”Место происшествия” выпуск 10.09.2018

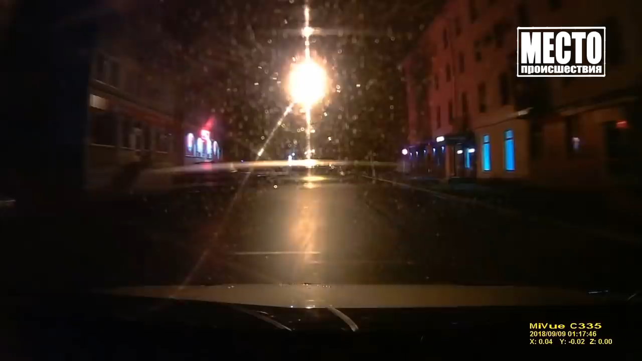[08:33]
Я говорю, ты что, типа, ну, совсем? Я пошел за телефоном, вызываю, все, его нет уже. Активисты ночного патруля посадили Артема в машину и занялись поисками беглеца. Алло, алло. Да, мы едем, мы ездим, ну вот, пытаемся найти. Давай, и там, если кто приедет, набери сразу. Он пьяный, что, видно? Молодой, да? Или под чем-то. Да, ему до 30, точно. Вскоре у 20-го дома по улице Преображенской собственник Киа увидел водителя джеты.
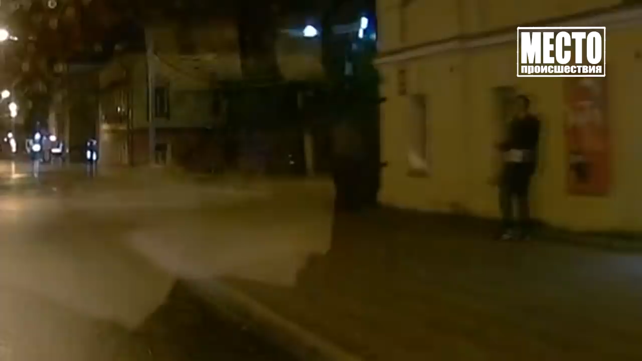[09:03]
Мужчина стоял у ломбарда, кому-то звонил и просил, чтобы за ним срочно приехали. Ну-ка, ну-ка.
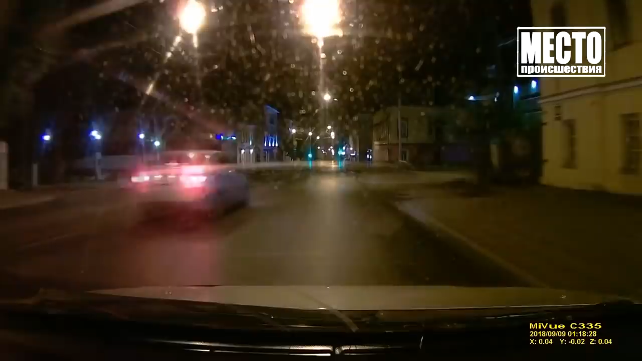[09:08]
Вот так вот он, он. Тихо, тихо, тихо. Ну и что?